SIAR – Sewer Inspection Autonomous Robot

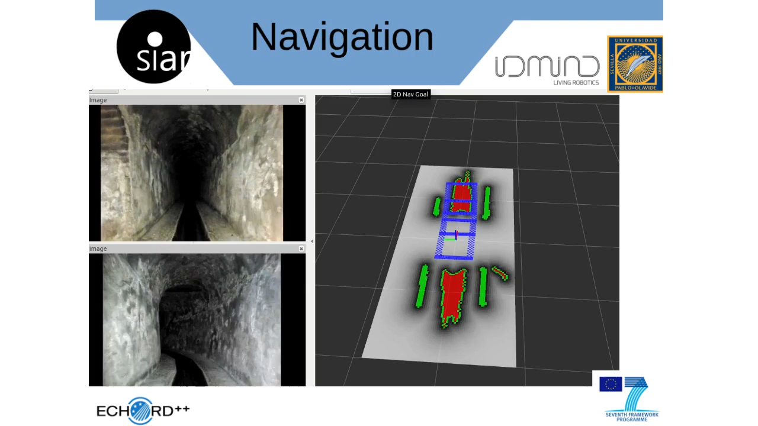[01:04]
The SEER system navigates through the sewer network semi-autonomously. In this mode, the operator is able to send high-level commands such as moving forward or backward,
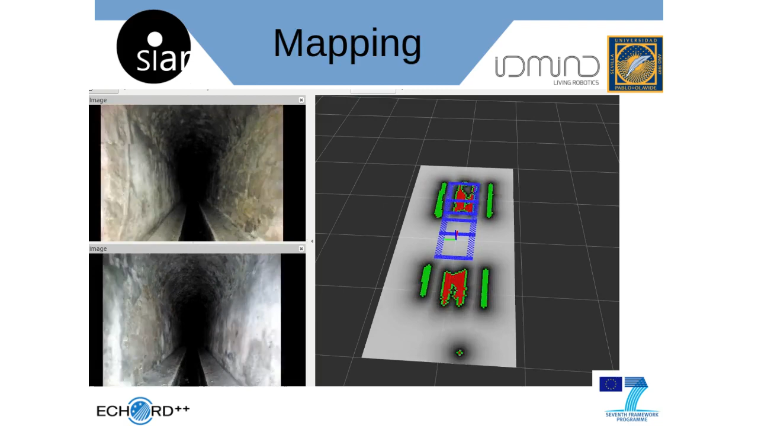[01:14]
or specifying the direction of exploration whenever traversing a fort.
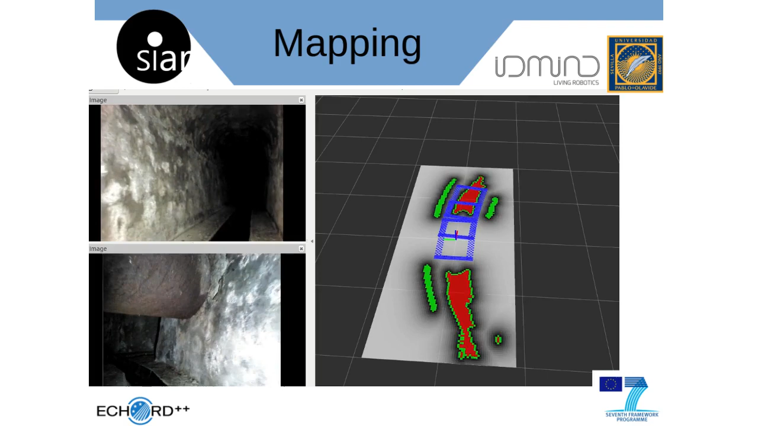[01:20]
A high-power wireless communication system allows the operator to drive the platform from the surface while receiving multiple RGBD videos, telemetry and additional information in real-time. We have been able to drive the platform from as far as half a kilometer without the use of any repeaters. The SEER system is equipped with seven RGBD cameras that are used for navigation,